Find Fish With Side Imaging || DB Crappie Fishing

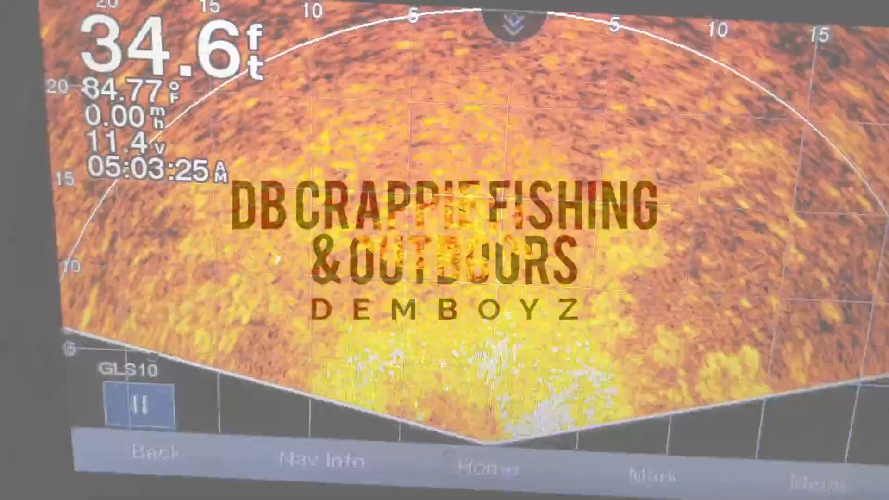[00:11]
On screen: depth 34.6 ft, water 84.77°F
What up YouTube IG. Oh, I got a fish on over here.
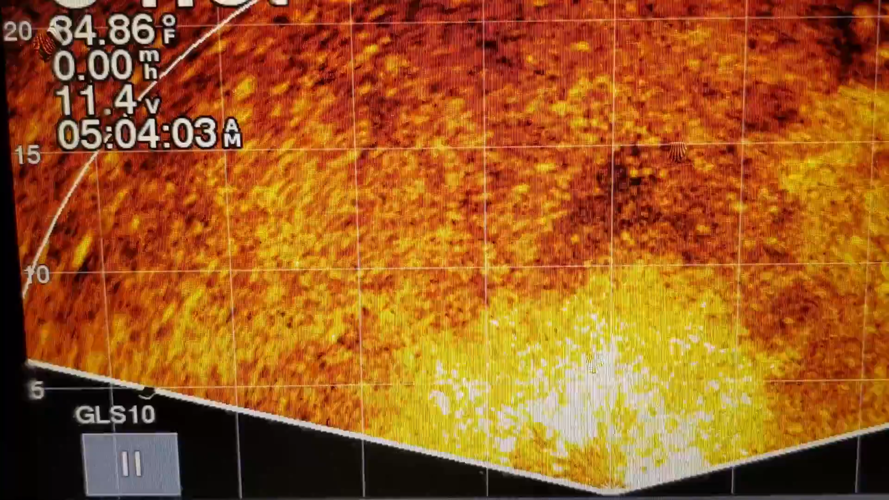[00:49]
Let me see if I can zoom in on it. Right now, it's going to be kind of hard to see what's going on. I actually recorded the footage a little while ago, and it was a whole lot better.
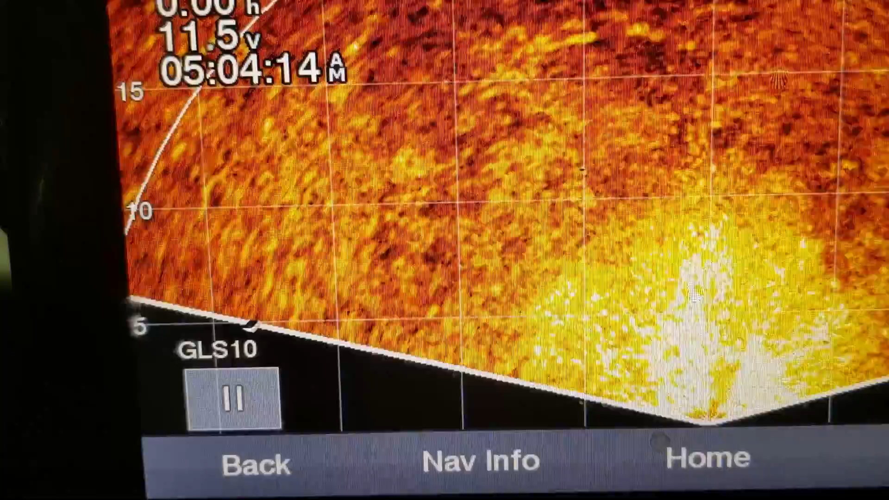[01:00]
But for some reason, I recorded at 120 times speed, man. So that thing is hauling butt, man. I really wish I could see it because I had a better picture. But if you can see it, man, all that blob you see right there, that's just the bait fish.
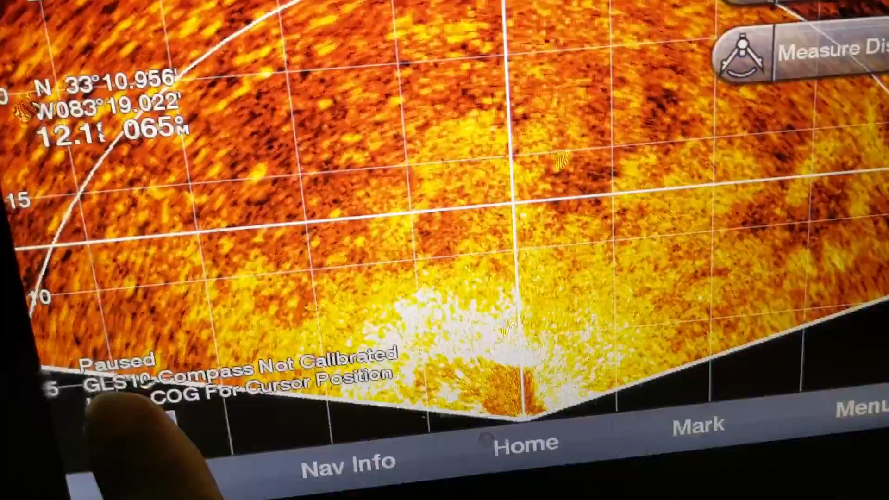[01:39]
You see that motion, that spinning motion that's going around like that?
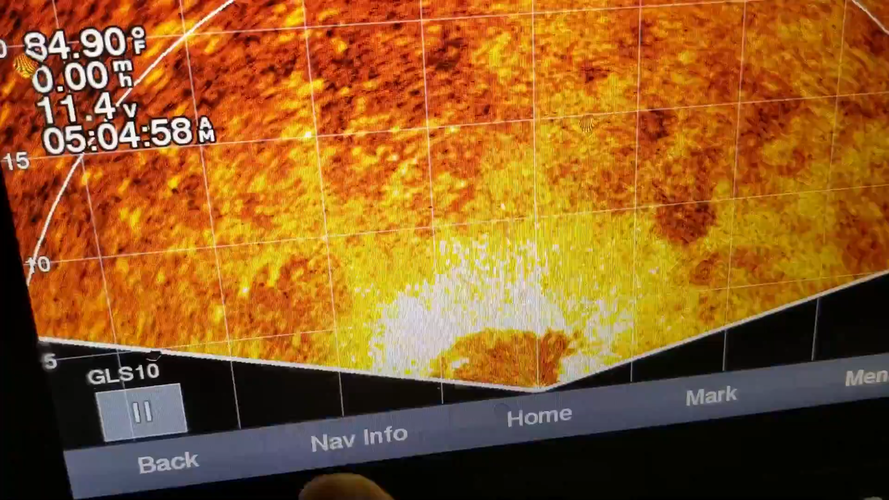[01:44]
On screen: water 84.90°F
Those are bait fish circling the lights that I got out there.
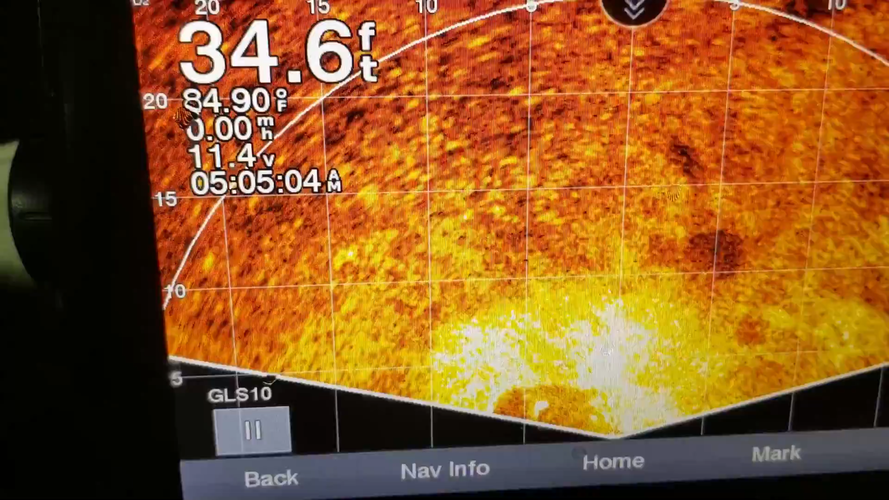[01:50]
On screen: depth 34.6 ft, water 84.90°F
Every time you see that hole open up in the middle there, those are the crappy that are right below my poles. They're attacking that swarm, and it's making those fish move like in a bird pattern.
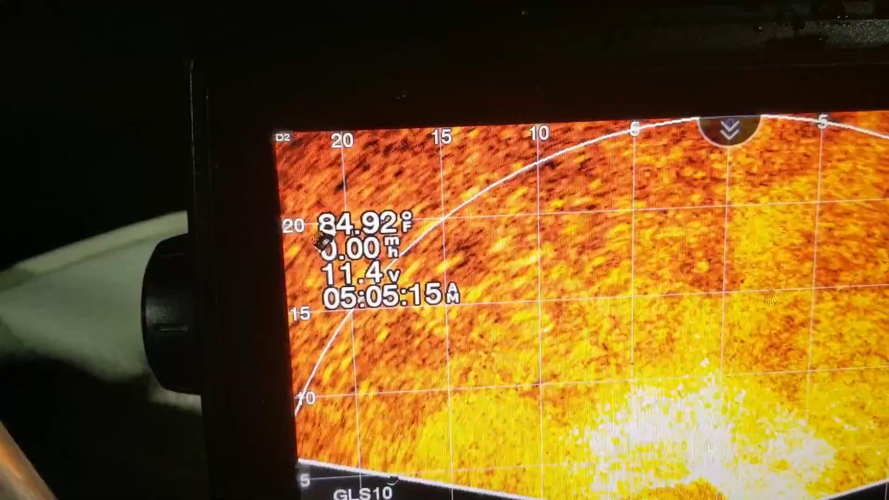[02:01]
On screen: water 84.92°F
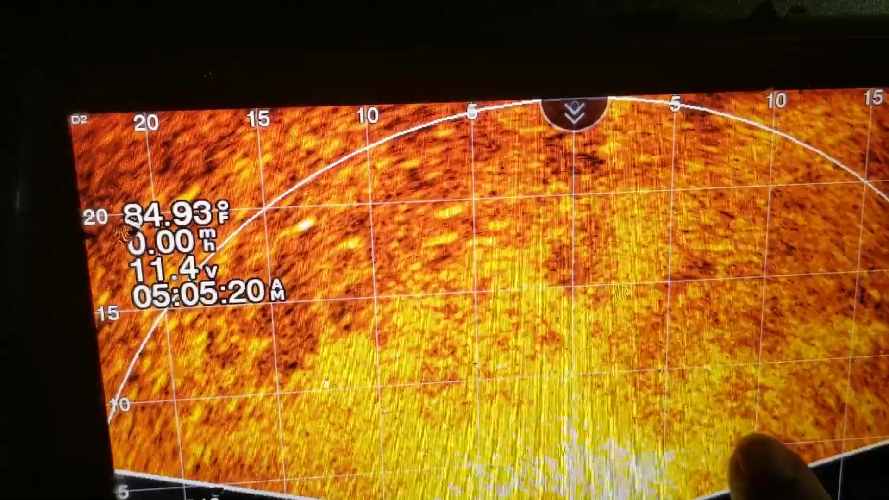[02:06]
On screen: water 84.93°F
And they just, I mean, the bait fish are just all over the place. And if you just, if you can look very carefully, you see those dots moving out in the background there.
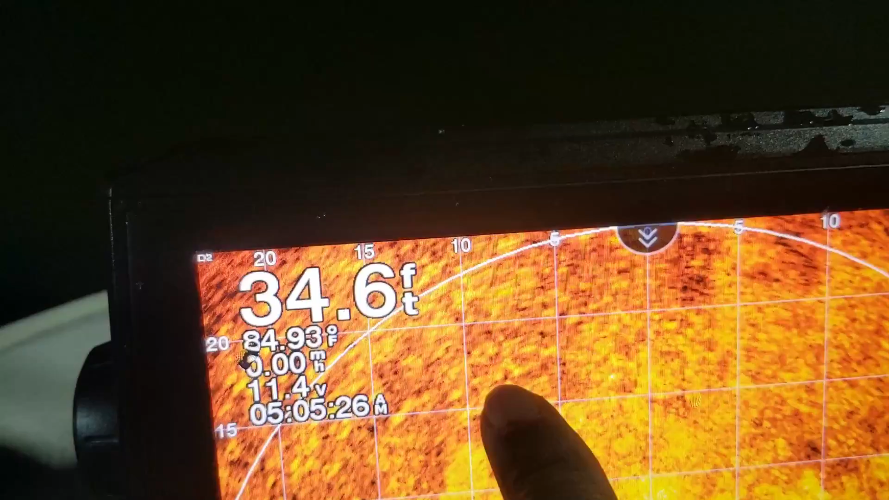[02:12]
On screen: depth 34.6 ft, water 84.93°F, speed 0.00 mph
Those are the fish, bigger fish,
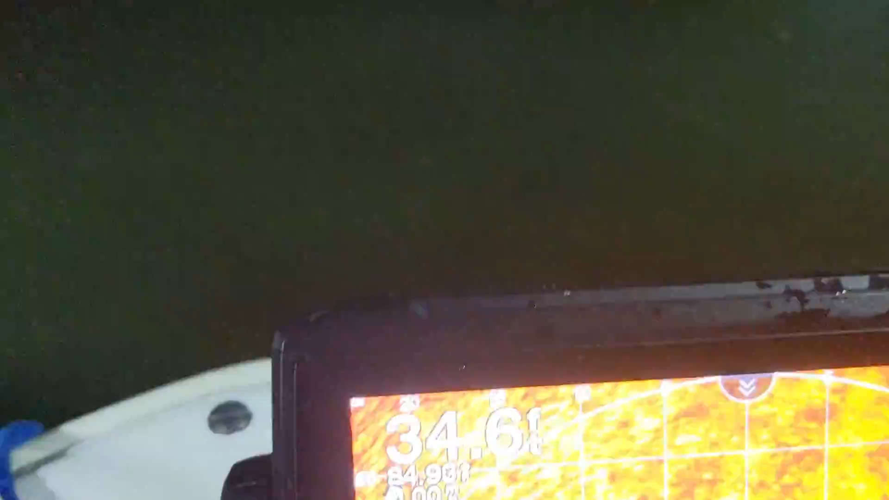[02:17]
on that perimeter moving those bait fish.
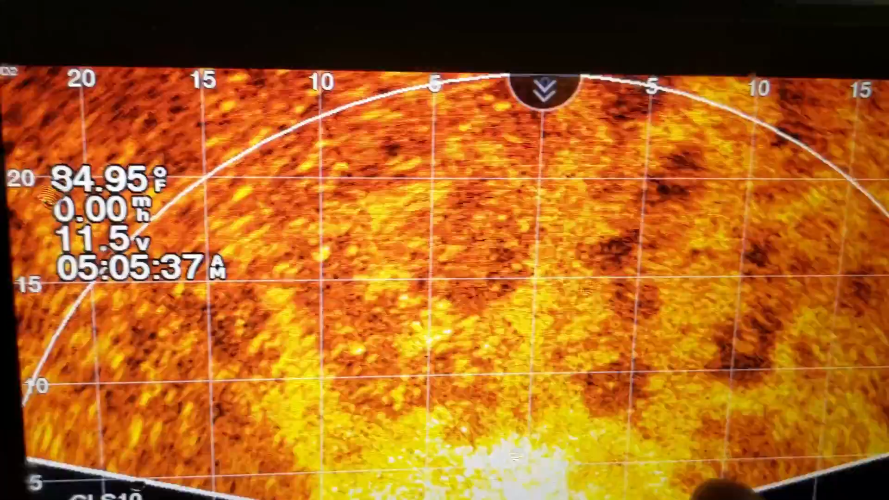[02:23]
On screen: water 84.95°F
If you can see how they're moving, they're breaking up that, they're breaking up the bait fish here. Those are those fish, if you can see them right there, they're breaking them up.
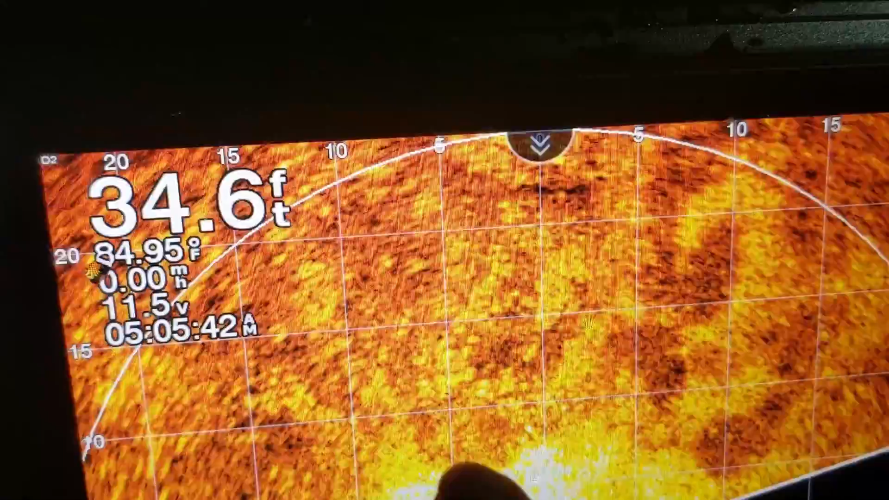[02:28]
On screen: depth 34.6 ft, water 84.95°F
Well, this perspective mode,
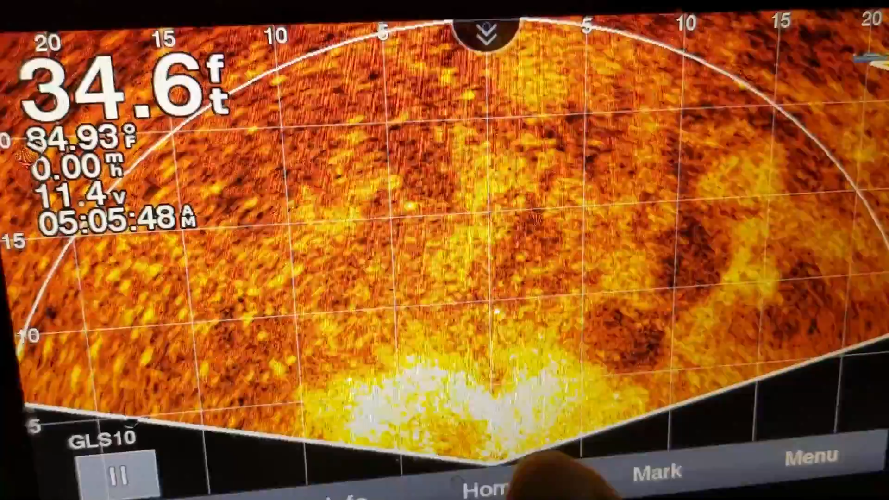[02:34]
On screen: depth 34.6 ft, water 84.93°F
what you see in here is like if you were standing above the water looking down in the water, that's what you would see.
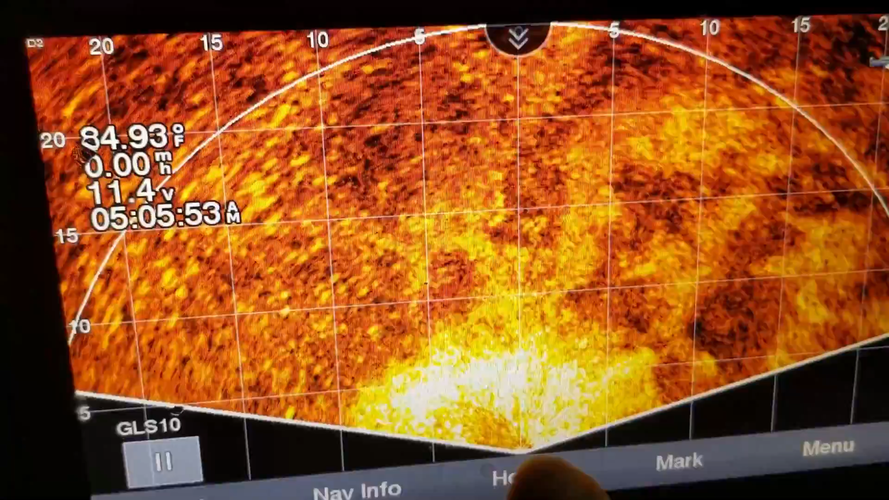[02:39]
On screen: water 84.93°F
My, I'm right here. Just imagine me sitting right here. And that's the water in front of me.
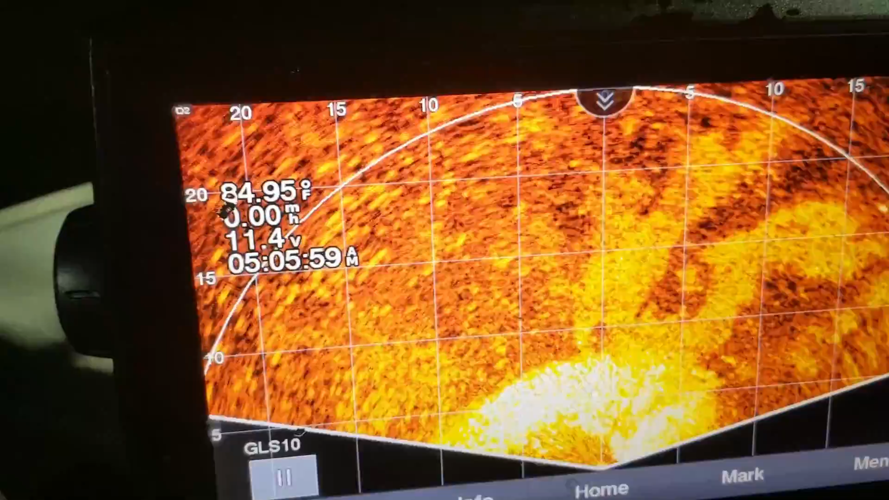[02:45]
On screen: water 84.95°F
And all this stuff you see here, those are the bait fish.
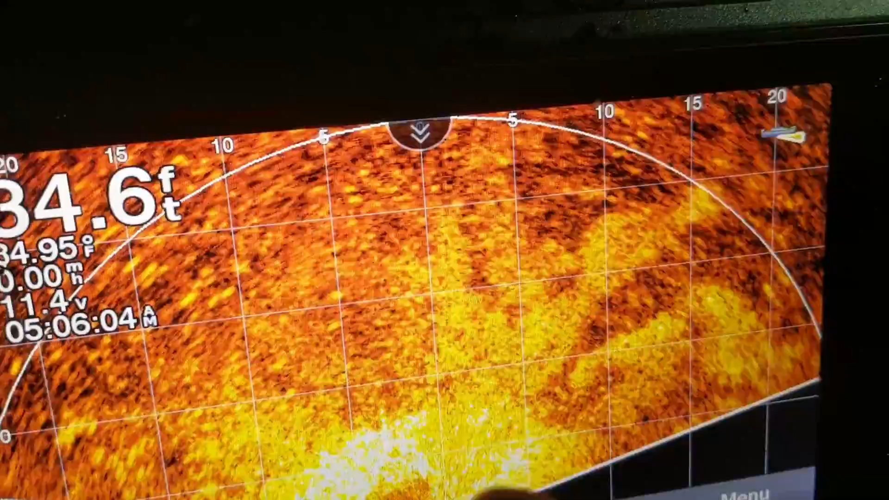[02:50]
And I can tell exactly how far they are from my perspective. You know what I mean?
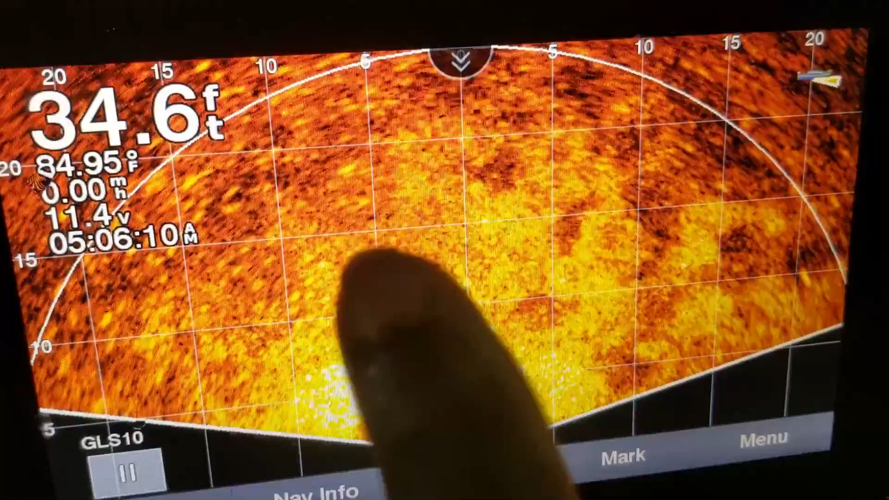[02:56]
On screen: depth 34.6 ft, water 84.95°F
I can see those fish there about 15 to 20 feet in front of me.
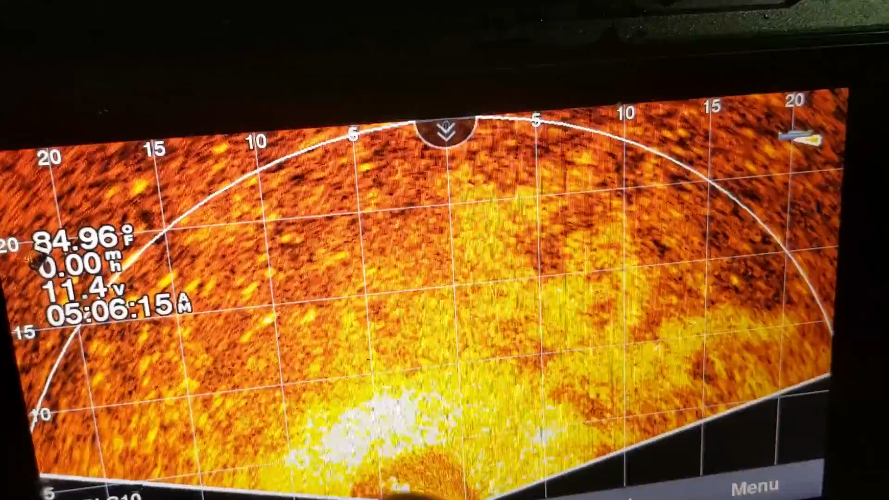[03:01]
On screen: water 84.96°F
That's my depth. I had already peeped out how deep they were. Anyway, they're holding about 10 to 15 feet deep.